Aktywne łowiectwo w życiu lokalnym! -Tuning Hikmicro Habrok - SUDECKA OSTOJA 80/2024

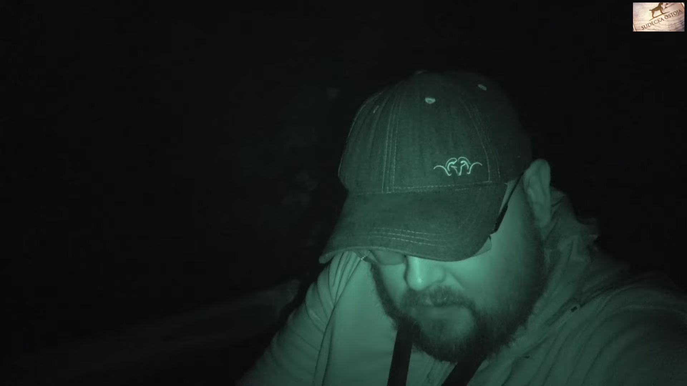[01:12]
4:50. Więc siedzę, za mną byk się odzywa. Mam ze sobą termo,
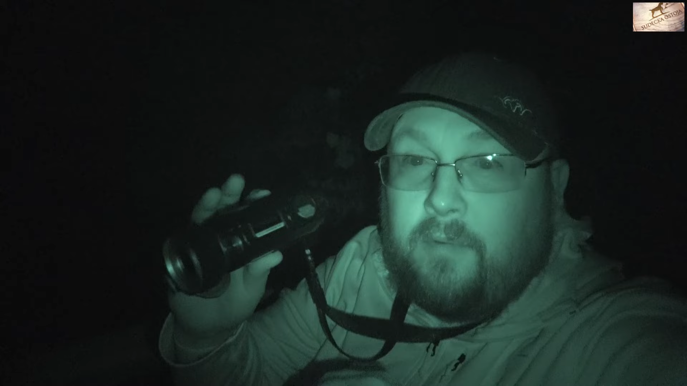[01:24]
wziąłem ze sobą Infireya FH, Findera FH50R. No i tak sobie siedzę, bo przede mną się rozciąga piękna łąka. Za tą łąką jest górka, jest kukurydza. No i dzisiaj przyjechałem na dziki i posłuchać, czy już to rykowisko się rozpoczęło. I już wam powiem, że w tej chwili rykowisko wystartowało, powolutku byki zaczynają ryczeć. Ale to jest w ogóle, to nie jest tak jak było kiedyś, bo wiecie ile stopni jest dzisiaj? Jak wychodziłem z samochodu, jeszcze zerknąłem na termometr, było plus 15 stopni.
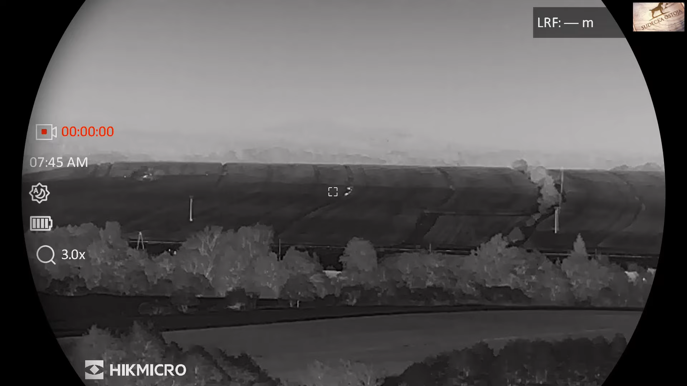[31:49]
Ale to jest tak daleko, że nawet dalmierz mi tego nie chce zmierzyć.